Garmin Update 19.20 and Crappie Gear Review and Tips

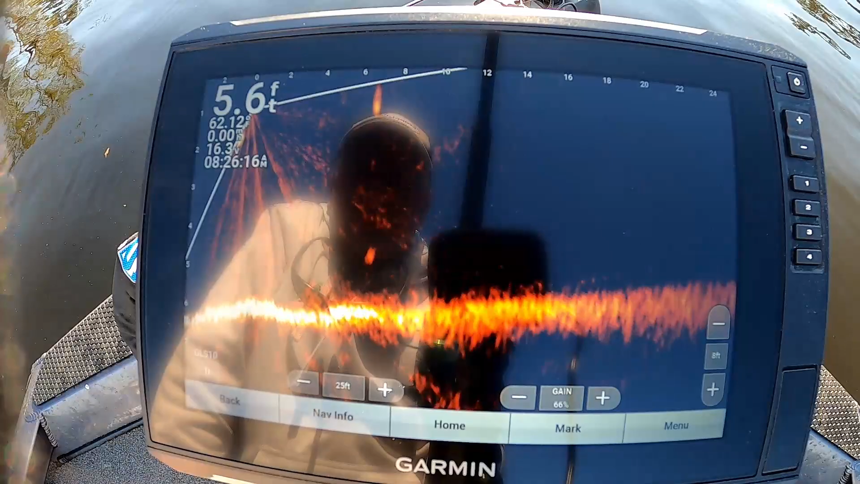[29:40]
On screen: depth 5.6 ft
so if i want it clear i'm going to have a blind spot it looks like and i'll play with the settings all during the day guys today and by the end of the day i'll let you guys know what i found and uh what we decided to stick with so i'm ready to go find some fish guys let's
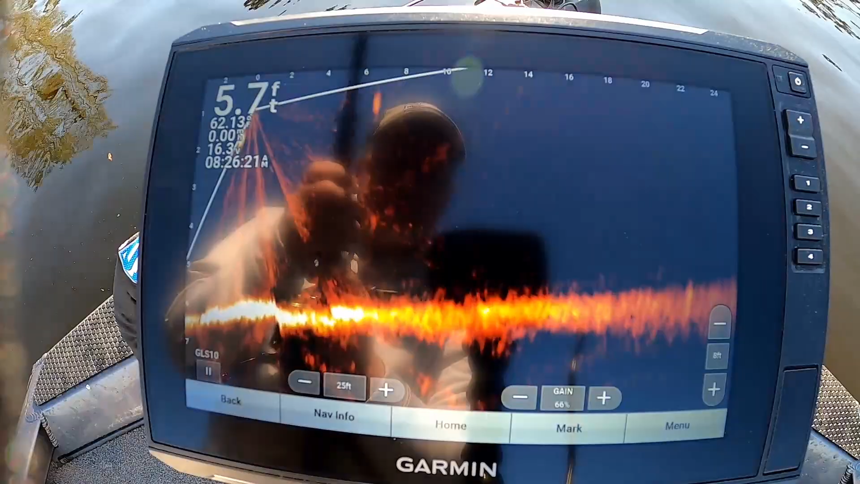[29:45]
On screen: depth 5.7 ft
go see if we can find some fish i use my live scope all day today and uh first thing first thing this morning it seemed like it was working a little bit better